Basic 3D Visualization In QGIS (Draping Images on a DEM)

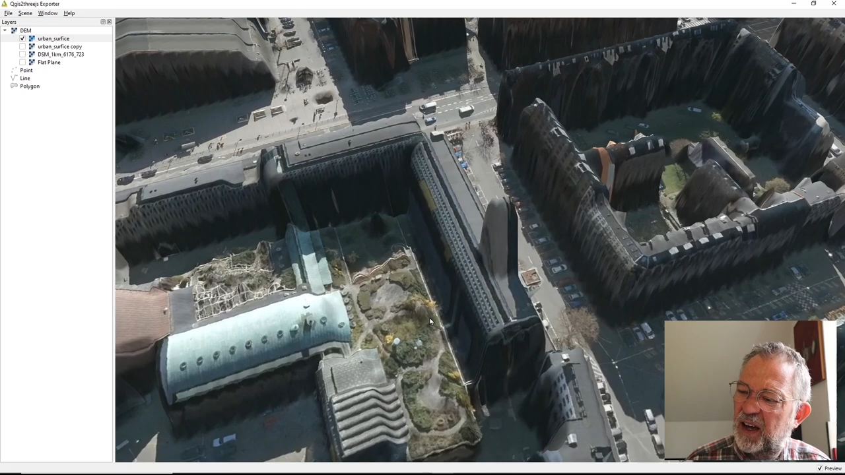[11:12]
So I can pan around and look at this strange rooftop garden they have here.
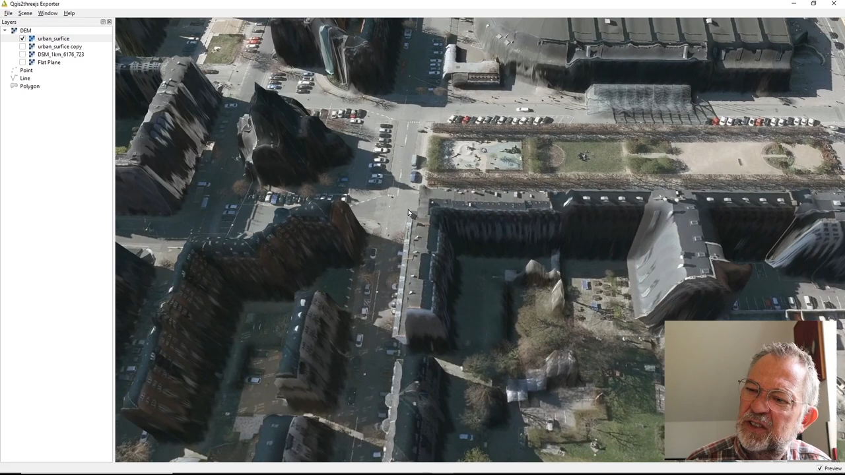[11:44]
Just as you can see it here. that some of the wall
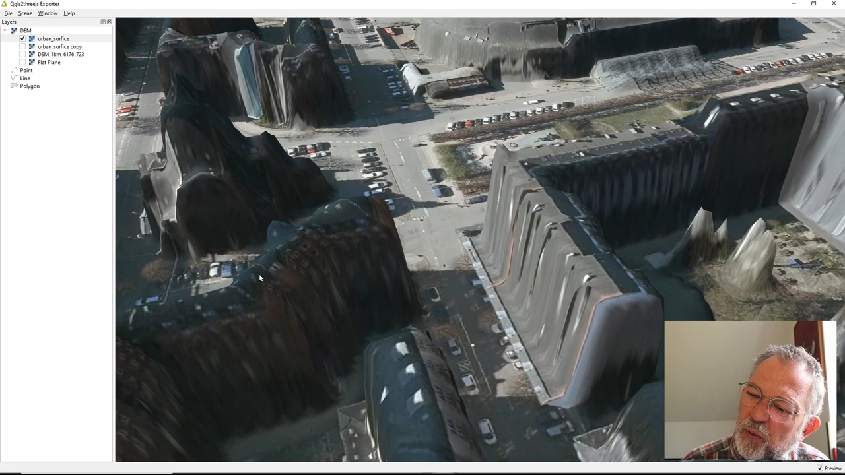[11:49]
becomes draped onto the roof.
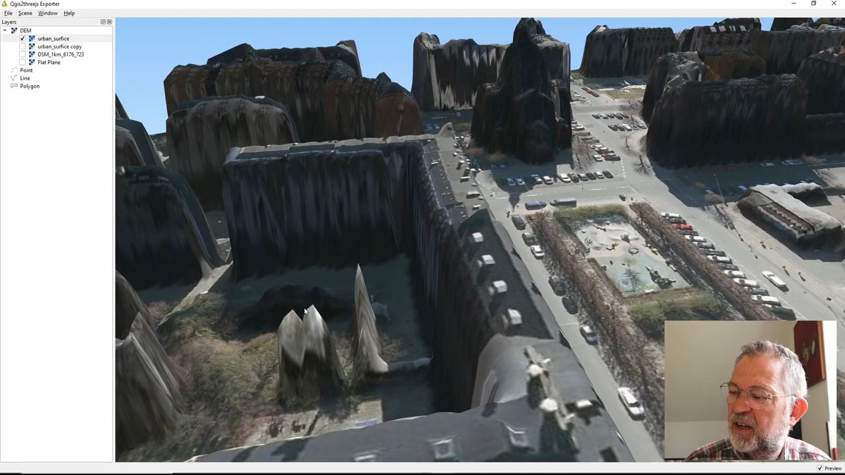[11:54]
And the roof drapes down to the road.
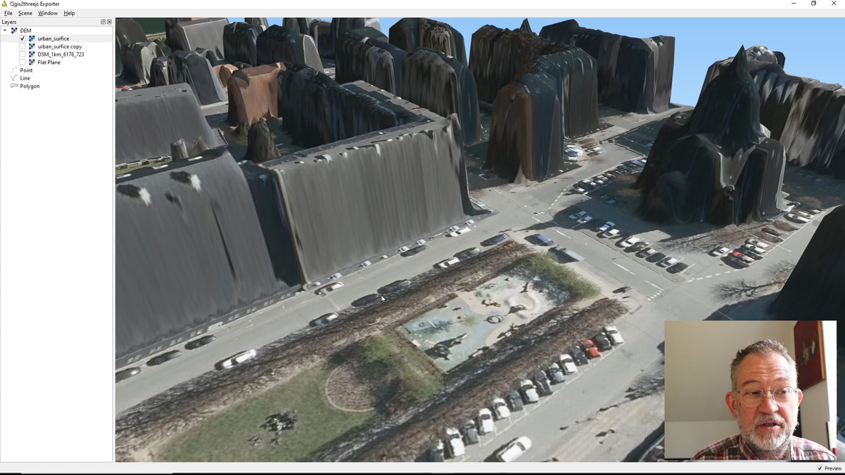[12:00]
But of course that's the consequence of draping an auto photo that you get. It's seen from above more or less at an angle. So you will have some problems on that. But apart from that it does look nice. And what you can do if you're satisfied. Is that you can go up. And then you can do two exports. You can save it. As this gltf format.
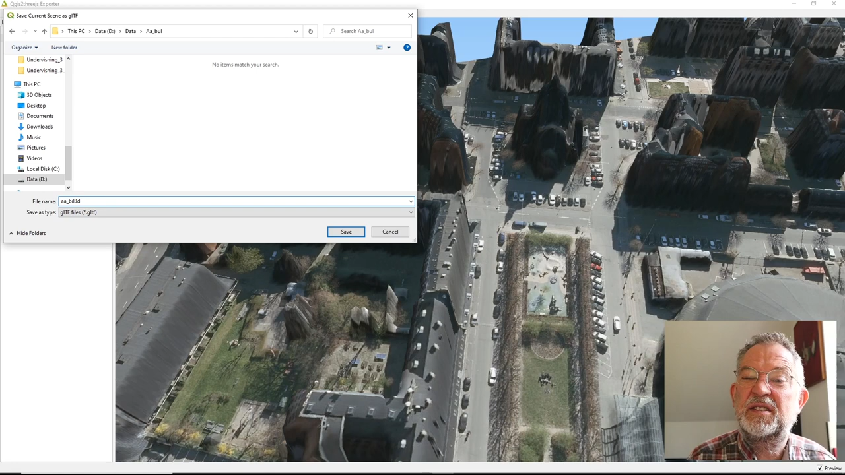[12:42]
So save that gftf file. And wait for it to finish down here. And when it's successful we are finished.
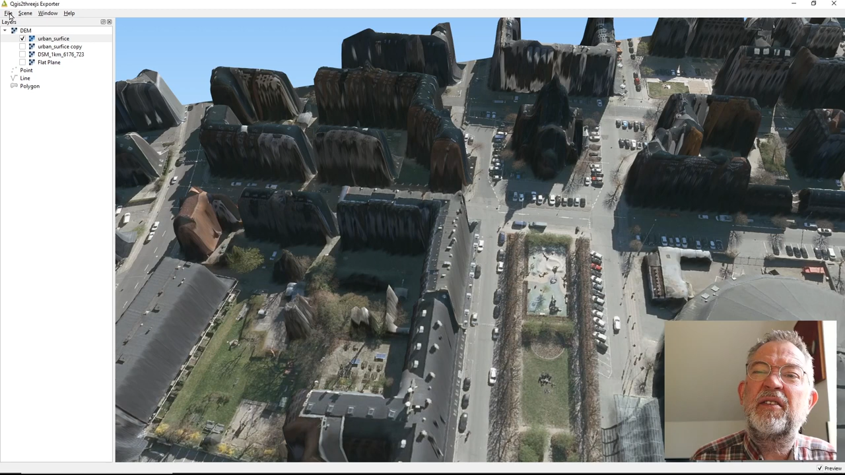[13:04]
And the other way we can export things. Just in front of my eyes of course. So export to web. That was the one I was looking for. And here I can save to a folder. So I'll just can save my ddata4bult. And I'll call it a web.
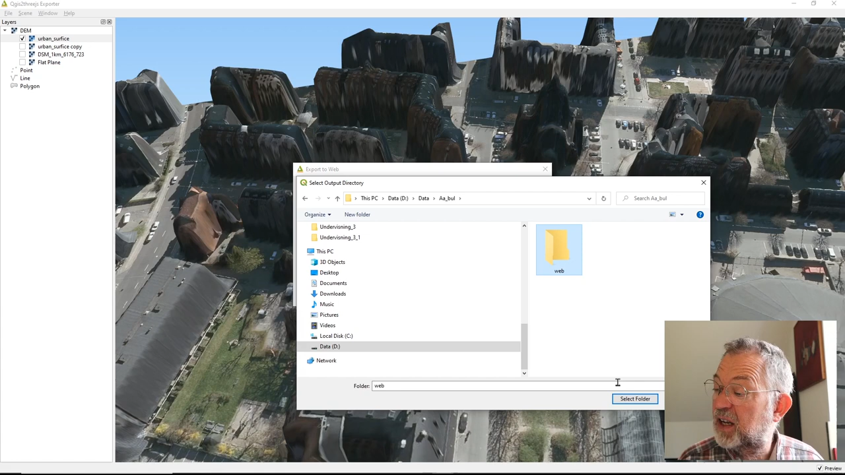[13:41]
And okay, okay, okay, okay. A new folder. So. You want to consider this one that is called enable to run local. If you're going to put it on a web server you don't have to turn this one on. It's something to do with restrictions in web browsers. Maybe we'll just turn this one on like that.
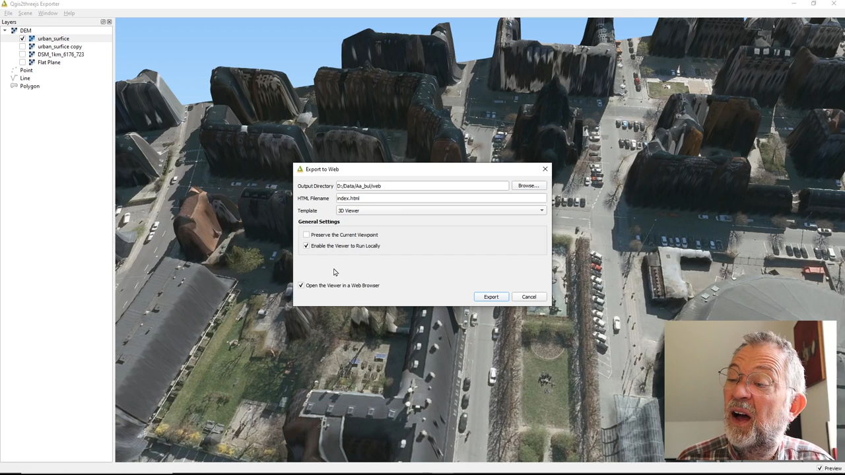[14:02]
And I don't want to open it right now. And maybe before I do this. I'll just add these. Let's do that.
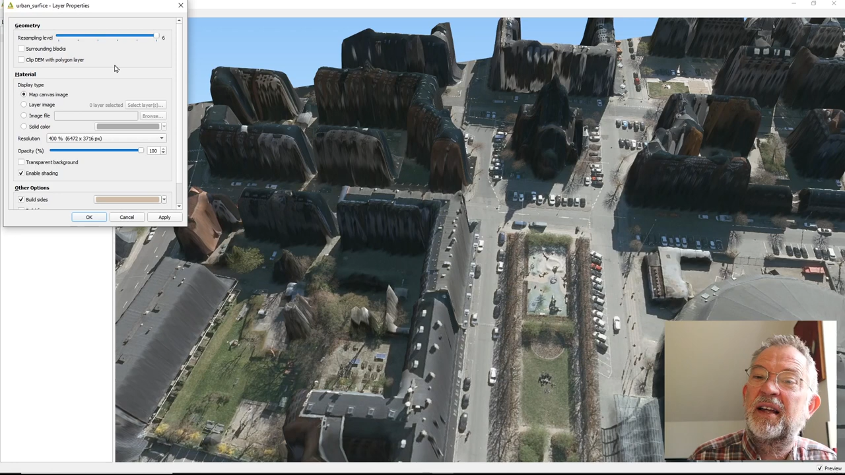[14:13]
Just add these neighboring here. Because we can do that in the web. So we can have a large export.
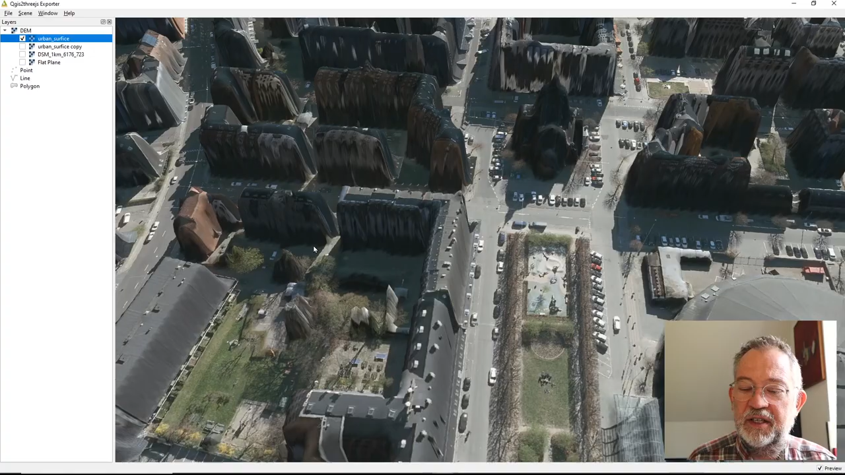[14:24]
So now it's finished the loading. You can see I now have a much larger area.
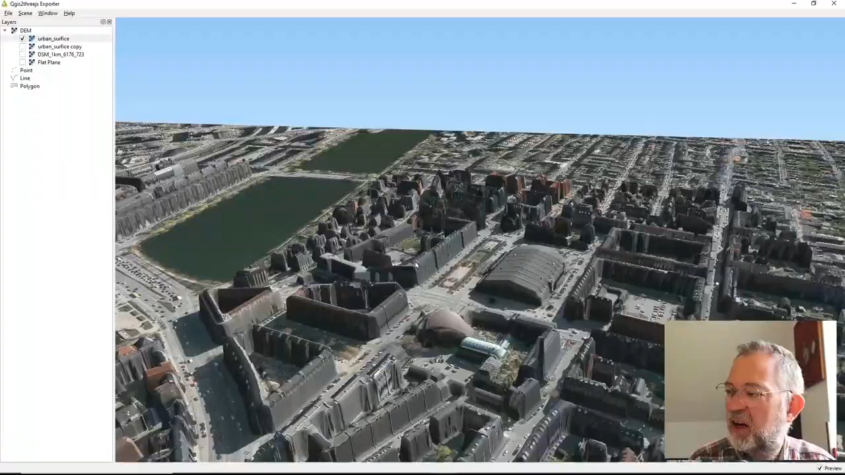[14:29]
That I can export. So I have maybe even a bit too large.
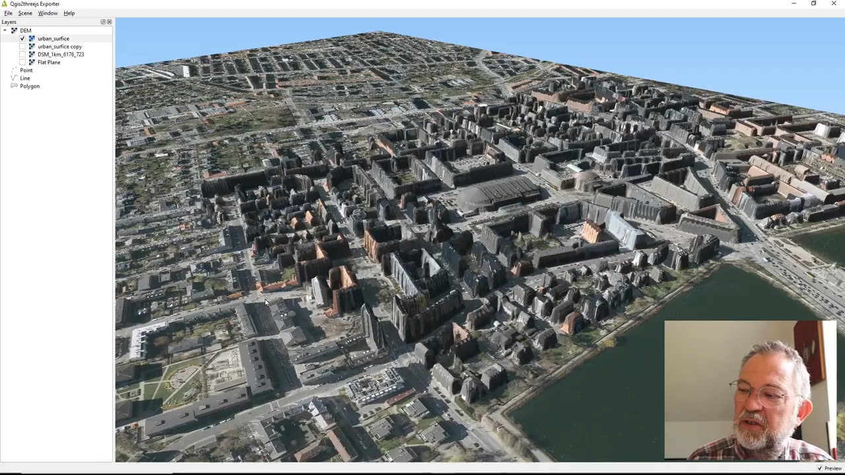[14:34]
Because I also outside my one square kilometer. Put a reasonable resolution on it.
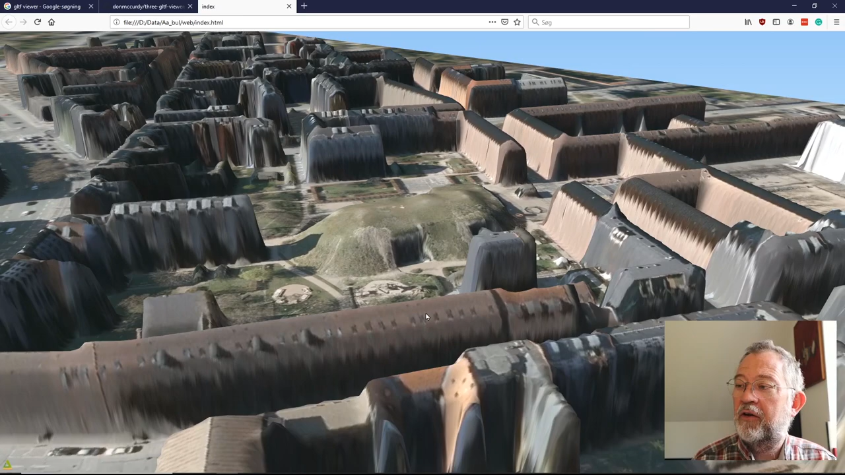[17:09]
A 3d model. Of some web. And it's.
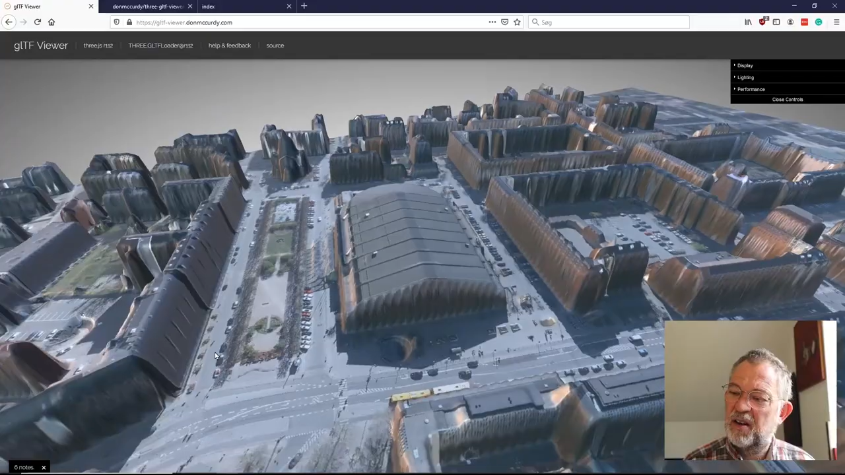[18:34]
In our environment there. It can.
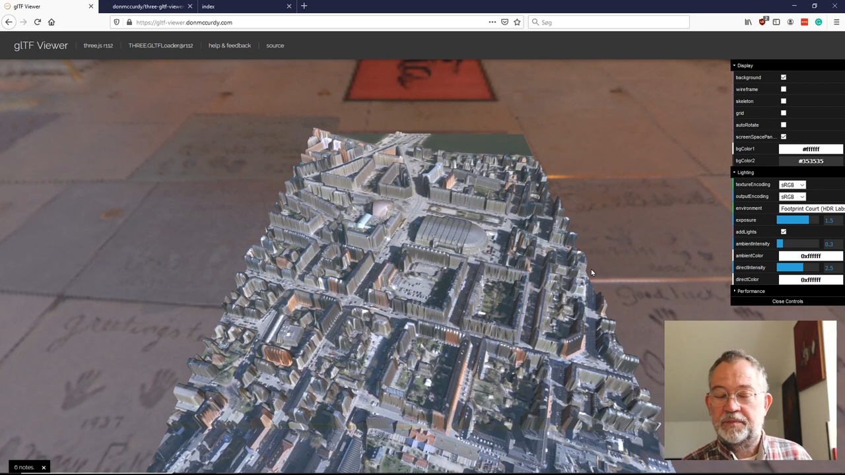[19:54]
Lots of. Possibilities. With this export. So basically. In QGIS.
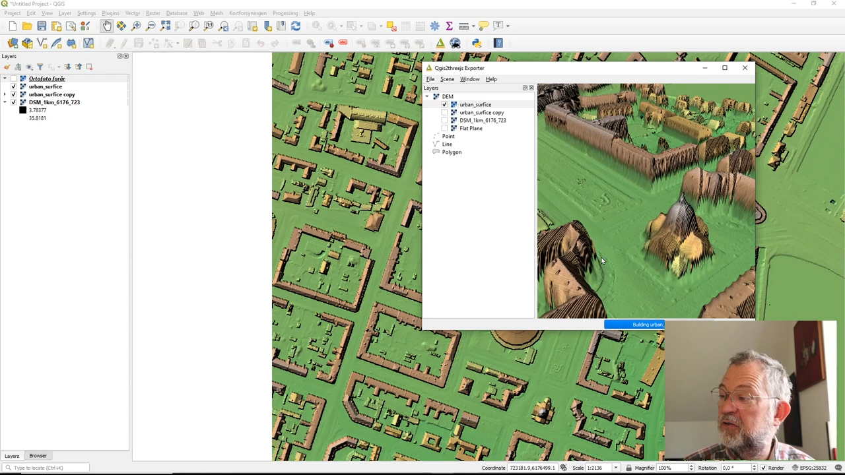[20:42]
A hill shade. Rather than. An auto photo. That was the. Two export. Possibilities. That you could. Export. To. A GLTF. Format. Which is a small. Compact one. If you do that. It's important. That you do not. Have. Extra. Surrounding. Blocks on it. So that one. Has to be turned off. Otherwise. It will crash. The other possibility. Was that you used.